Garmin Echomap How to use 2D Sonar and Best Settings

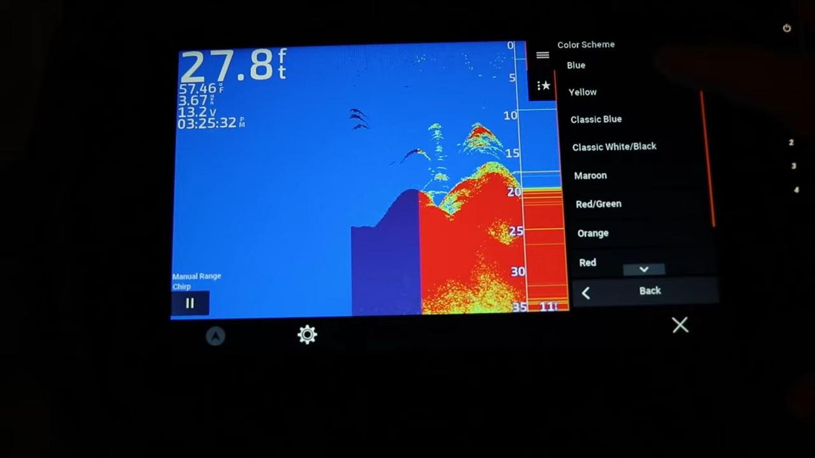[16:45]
On screen: depth 27.8 ft, water 57.46°F
We can go through them. There's a bunch of different options. I typically use the maroon option. For me this gives the best image in my opinion and I can see exactly what I want to see.
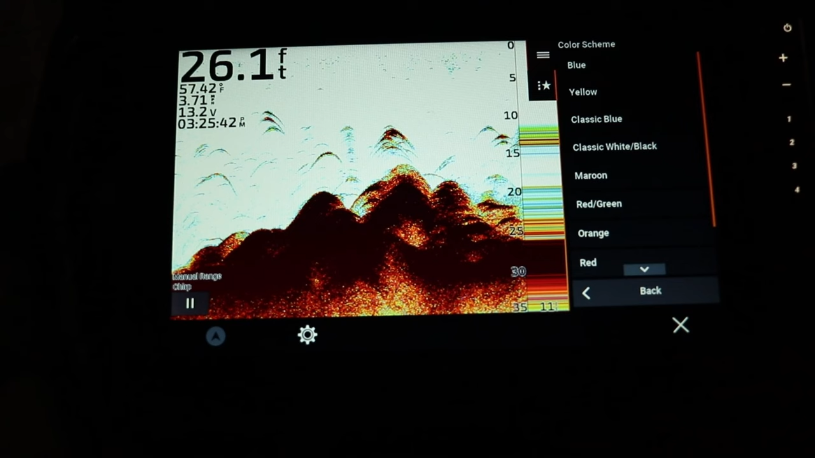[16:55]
On screen: depth 26.1 ft, water 57.42°F
Next we can go down to our color gain. Again this is same as the color gain function in the other options that we looked at.
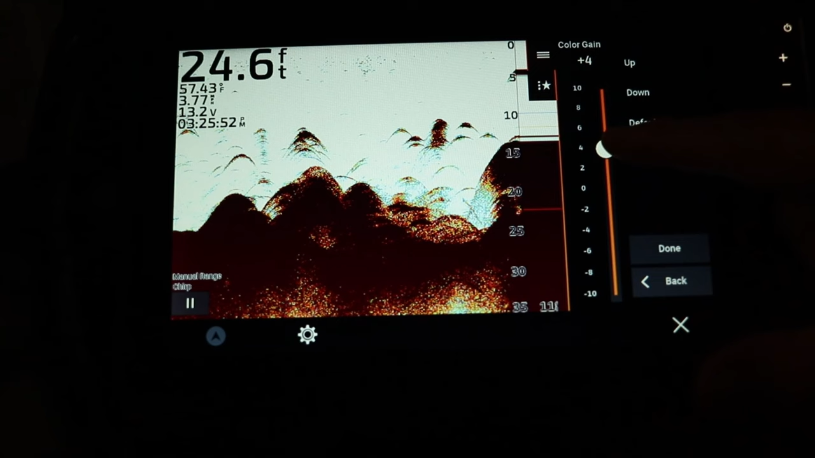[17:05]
On screen: depth 24.6 ft, water 57.43°F
You can see as I'm adjusting it down it really separates out any hard returns from soft returns as I crank it down.
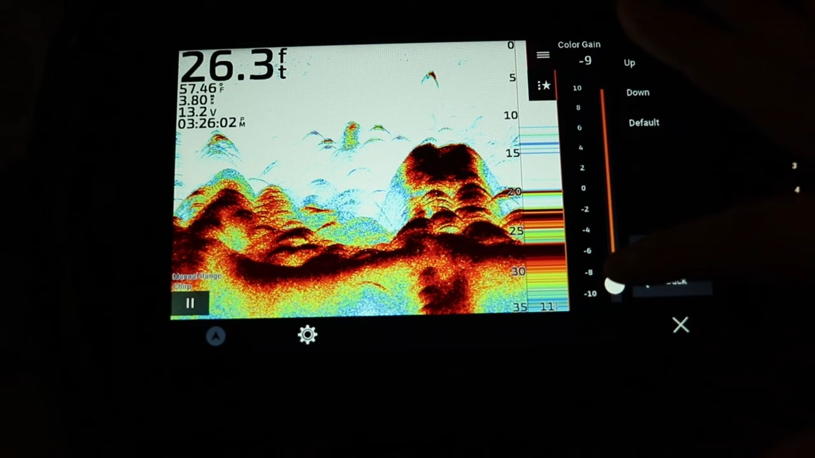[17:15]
On screen: depth 26.3 ft, water 57.46°F
As I move it all the way up to the very top it basically tells me
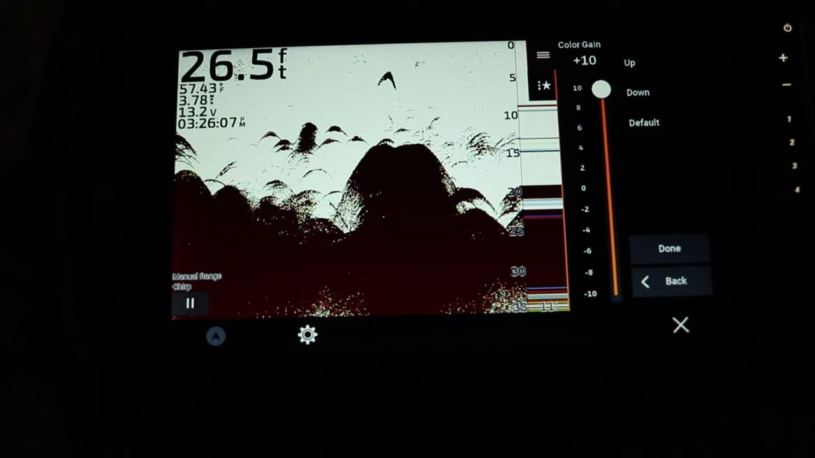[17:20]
On screen: depth 26.5 ft
that the entire screen is running really hot with its sonar and it's hard to see any separation.
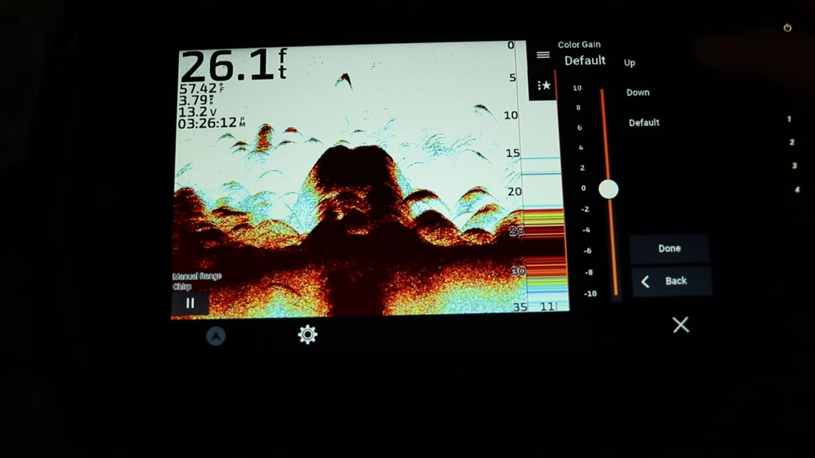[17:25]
On screen: depth 26.1 ft, water 57.42°F
So you can play with this if you're trying to get a little bit better separation from let's say a brush pile to fish with 2D sonar or maybe fish are sitting on the bottom and you're
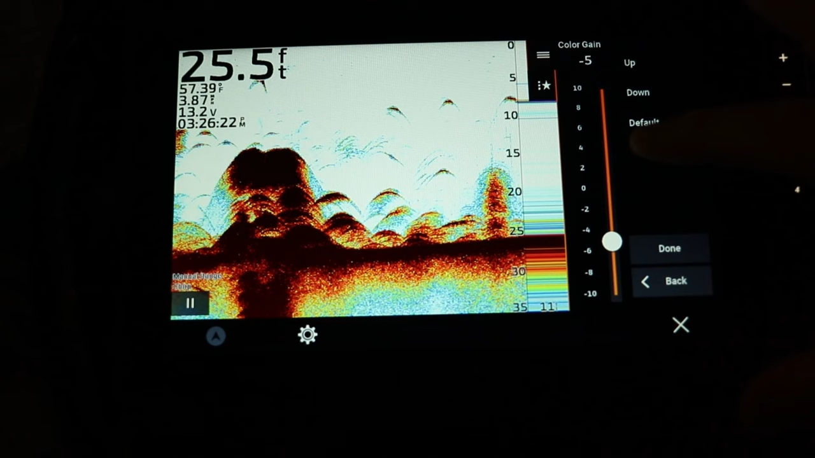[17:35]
On screen: depth 25.5 ft, water 57.39°F
trying to see them a little bit better you can play with the color gain to get better separation. Now the A scope, this is probably one of my favorite tools when you're trying to actually see your jigs underneath your transducer using 2D sonar. So if I turn this off you'll see the screen at the on the right side that little A scope function,
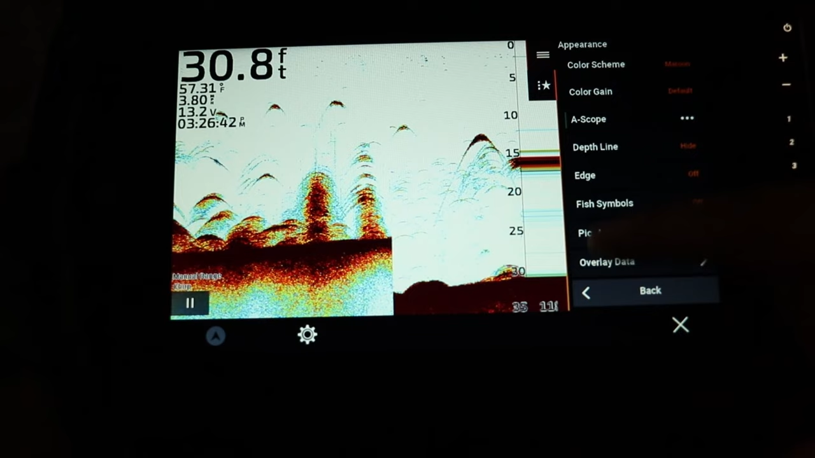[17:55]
On screen: depth 30.8 ft, water 57.31°F
this is the amplitude meter, Garmin called it the A scope, it disappears and then comes back. This is a real-time sonar so when you drop your jigs down you're going to see them drop down in virtually real-time and you'll actually see them move, let's do that, you'll actually see the historical data move from right to left across the screen.
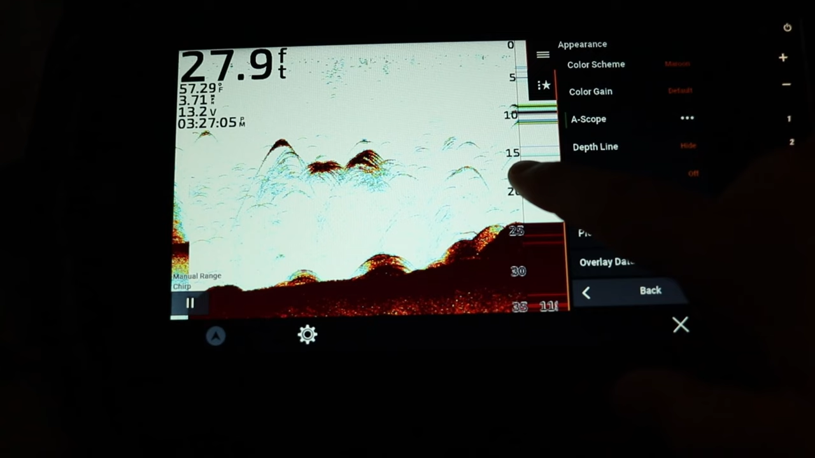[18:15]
On screen: depth 27.9 ft, water 57.29°F
So you can see how these kind of arcs are formed. Here's one coming up, there's a fish right here and you can see how the A scope
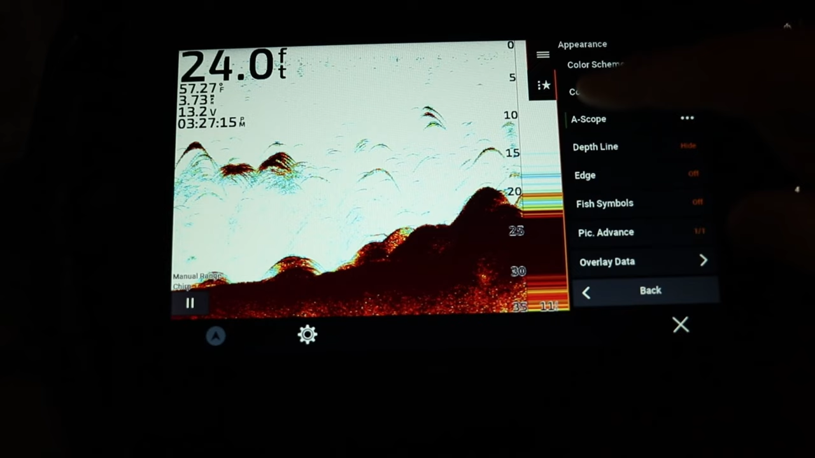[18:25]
On screen: depth 24.0 ft, water 57.27°F
function actually forms that arc on the screen and we'll do a separate video how to use this A scope specifically for vertical jigging for some crappie.
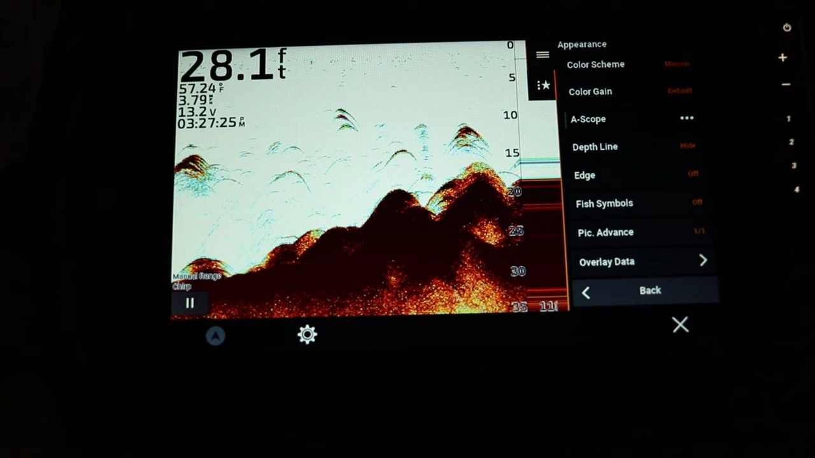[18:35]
On screen: depth 28.1 ft, water 57.24°F
Alright so the next function here is depth line which is a quick reference guide to the depth line and now you can manually touch the screen and we you can select where that depth line is.
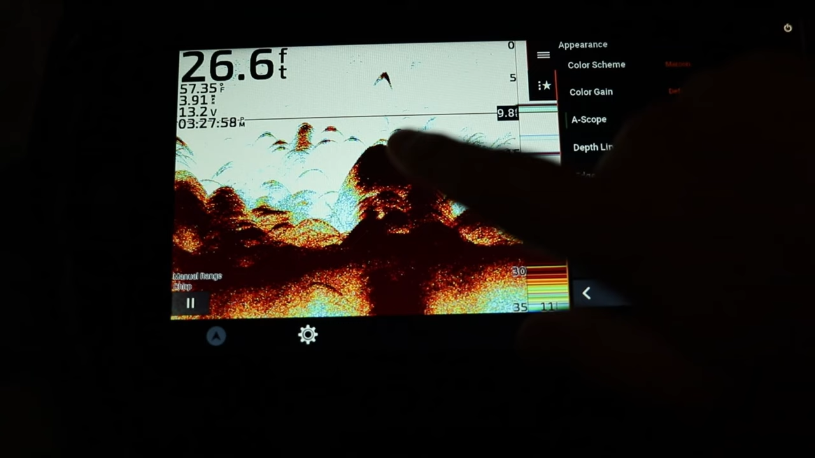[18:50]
On screen: depth 26.6 ft, water 57.35°F
So let's say you start seeing a bunch of fish like this and you want to know exactly what depth they're at,
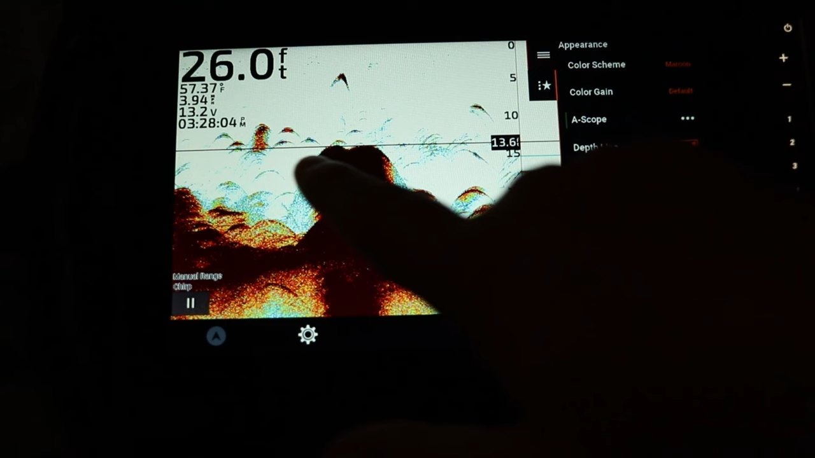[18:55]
On screen: depth 26.0 ft, water 57.37°F
okay that's 13 feet looks like the bottom of that school and you simply just by touching anywhere on the 2D sonar screen that's where it's going to adjust.
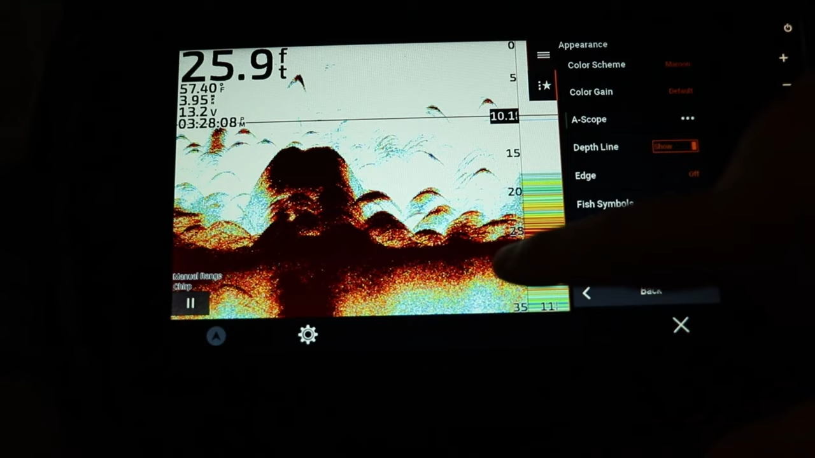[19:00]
On screen: depth 25.9 ft, water 57.40°F
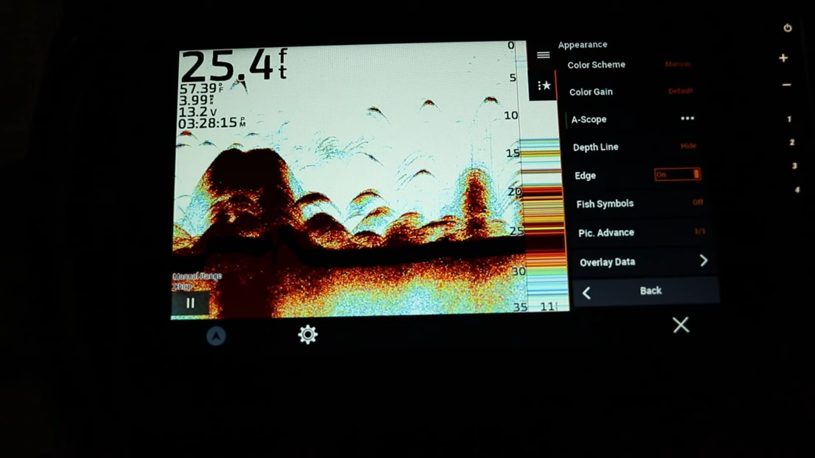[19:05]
On screen: depth 25.4 ft
The next function is the edge function, this highlights the strongest signal from the bottom to help identify its hardness or softness. This is a great way to find those structural transitions from let's say a sand or gravel bottom to a mud, muck or silty bottom. So coming up this fall I highly recommend use this
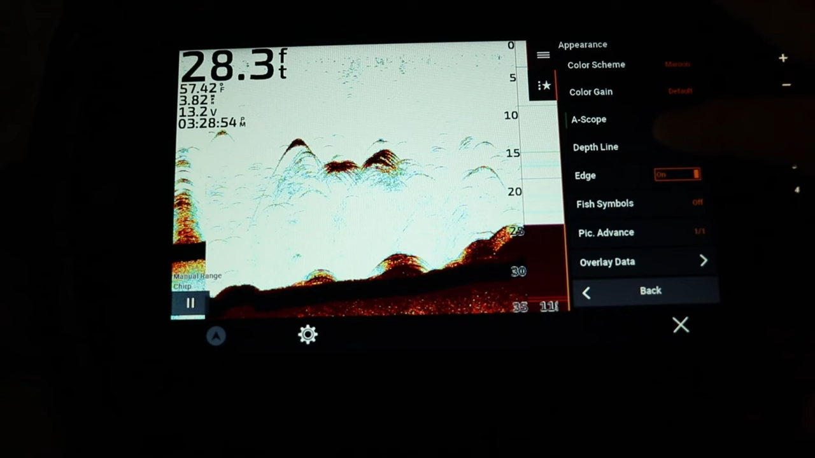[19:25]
On screen: depth 28.3 ft, water 57.42°F
function if you're fishing a lot of our natural lakes specifically in the northern region of the US.
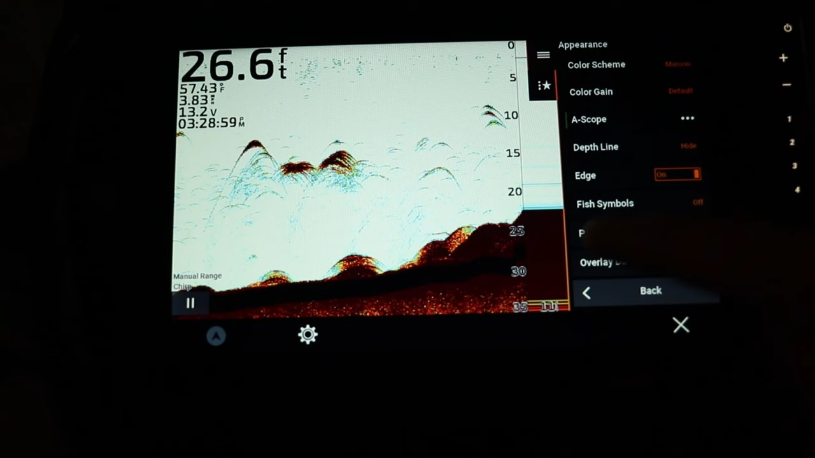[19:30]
On screen: depth 26.6 ft, water 57.43°F
This function is probably going to be very useful to finding that structure edge, that structure transition. So the next and probably one of the most talked about settings with 2D sonar is your fish symbols, your fish ID.